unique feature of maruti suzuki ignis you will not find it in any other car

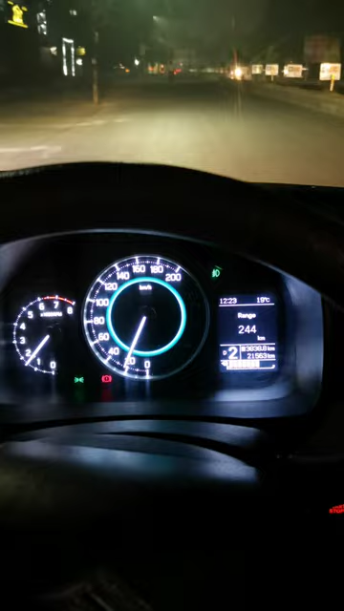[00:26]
اگر آپ بینہ ہینڈ بیک ڈاؤن کرے اپنی کار کو چلائیں گے تو اس کی ایم ایڈی ریڈ ہو جائے گی اگنیس میں
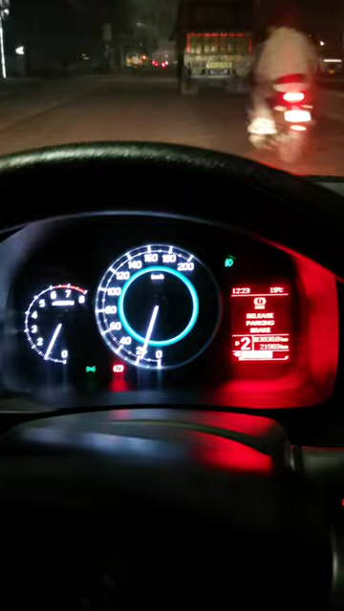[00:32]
تو اس سے آپ کا دیان جلدی جلدی جائے گا بائی چانس اگر آپ لائٹس آن چھوڑ
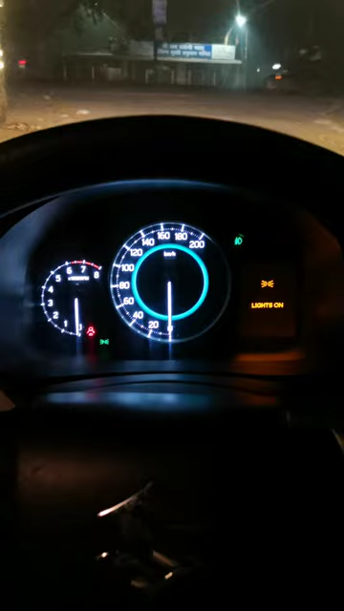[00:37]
دیتے ہیں جب آپ کار بند کرتے ہیں تو اس کی ایم ایڈی اورنج ہو